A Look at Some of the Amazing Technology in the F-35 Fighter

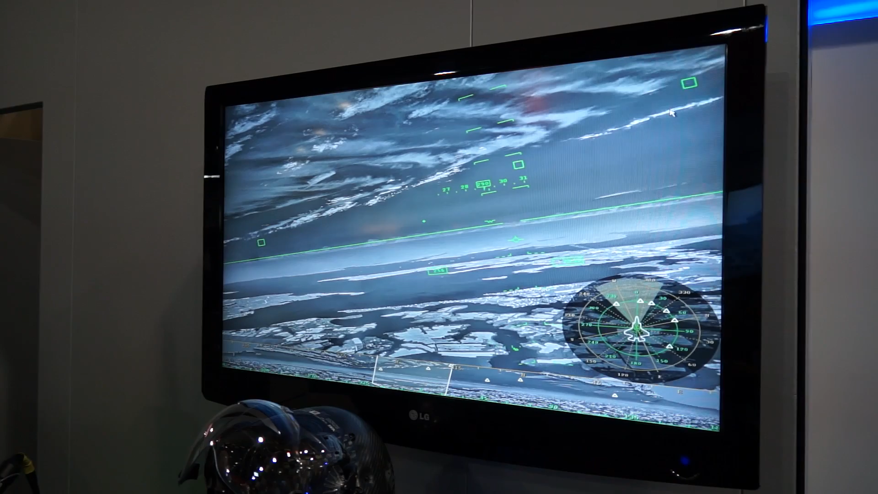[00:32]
and it's flying over the eastern shore of Maryland at approximately 7,000 to 8,000 feet. So this is exactly what the pilot would see using the DAS system on the helmet display, day or night.
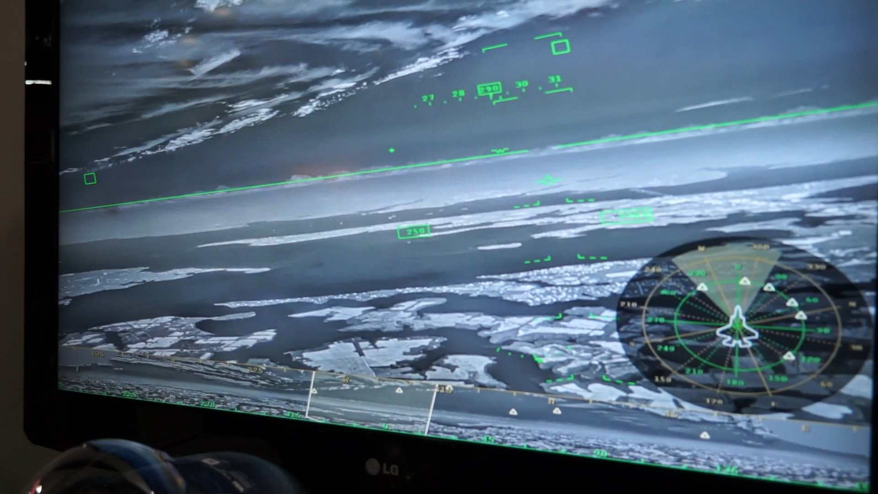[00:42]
So DAS and the helmet system effectively takes night and turns it into day.